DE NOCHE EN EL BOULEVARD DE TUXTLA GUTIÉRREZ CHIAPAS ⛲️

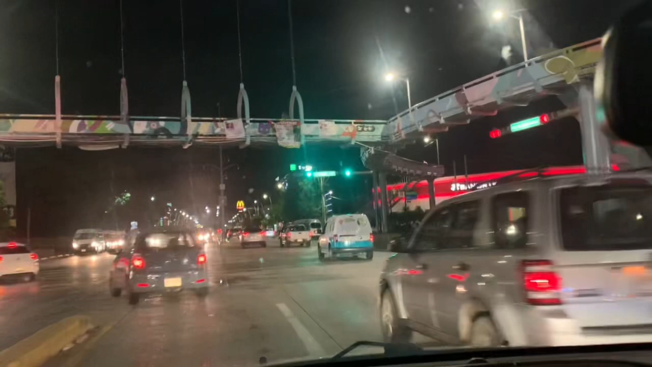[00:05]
Miércoles por la noche en el Boulevard Belisario Domínguez, después de una lluvia bastante intensa.
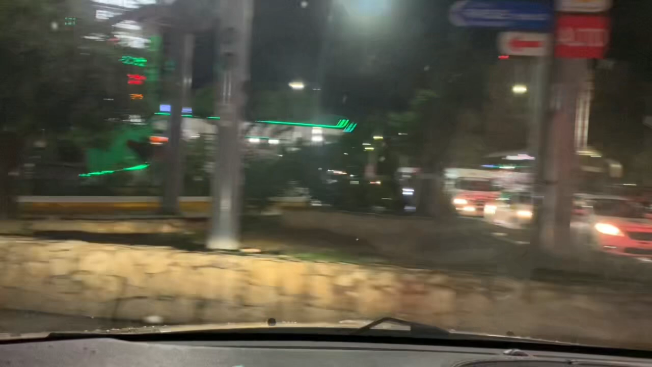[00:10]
Y así se ve la ciudad. Hay bastante movimiento.
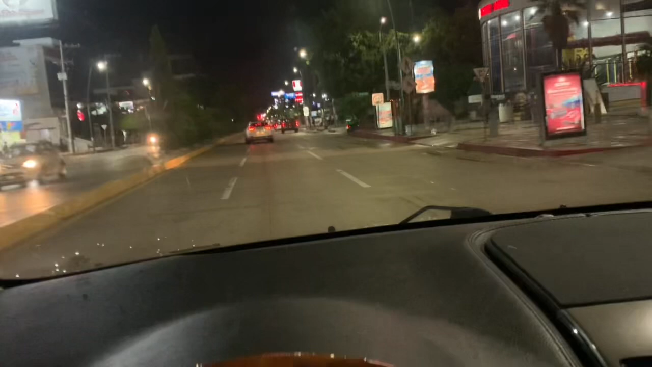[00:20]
Ya el agua se ha esparcido por toda la orilla de la ciudad. Pero sí se quedaron algunas partes en donde la gente sigue manejando con mucha precaución. Así el Boulevard Belisario Domínguez, a las casi las 8 de la noche, bastante temprano aún, el tráfico pues es bastante movido, también fluido. No quise pasar la oportunidad de nuevamente mostrarles cómo se mueve la ciudad
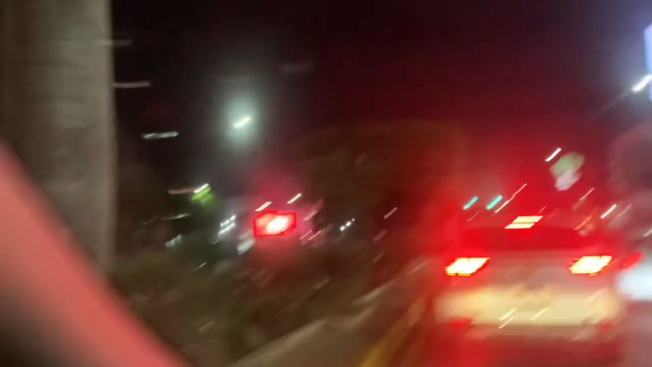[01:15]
a la derecha el Walmart del bulevar,
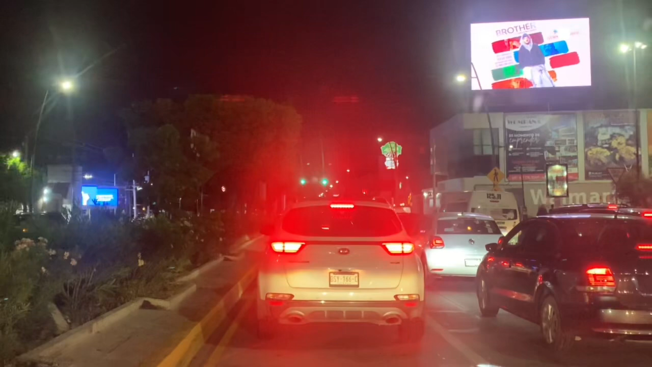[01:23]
y así el semáforo que nos va a dar paso a después de la carreta y Villaloma, etcétera. Me da gusto podérselas mostrar. Noche fresca, llovió un par de horas, llovió y paraba y volvió a llover. Fue bastante lo que cayó de agua. La noche está bastante fresca también.